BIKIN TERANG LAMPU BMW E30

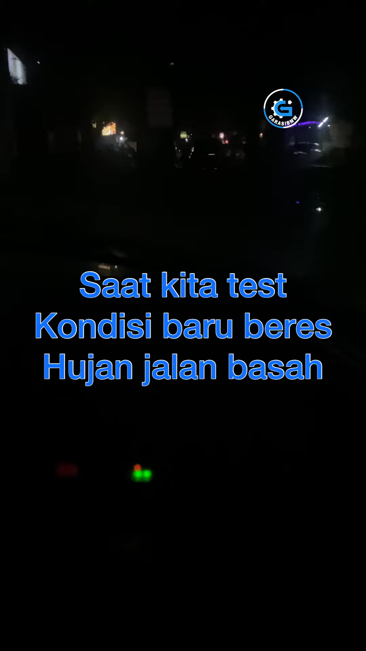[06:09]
Oke, setelah malam nih kita coba yuk hidupin lampu Proji BMW